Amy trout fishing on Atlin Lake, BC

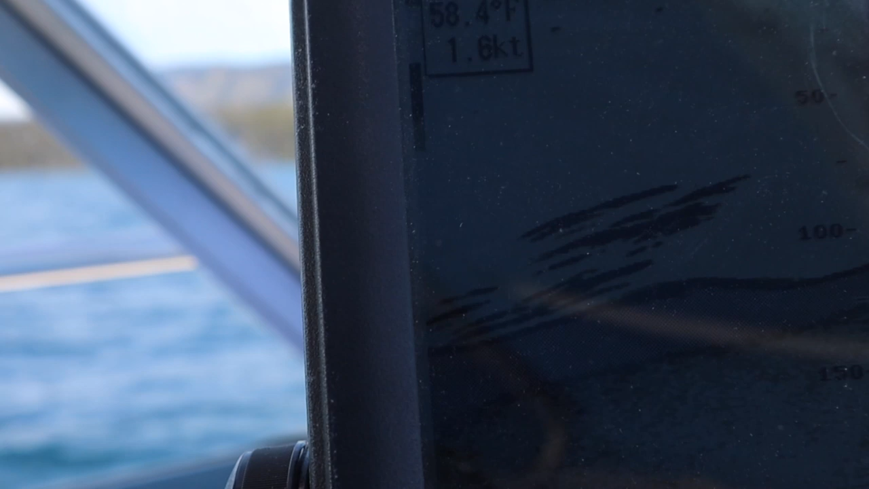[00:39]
On screen: water 58.4°F
Every one of those lines is a fish as we've gone over it.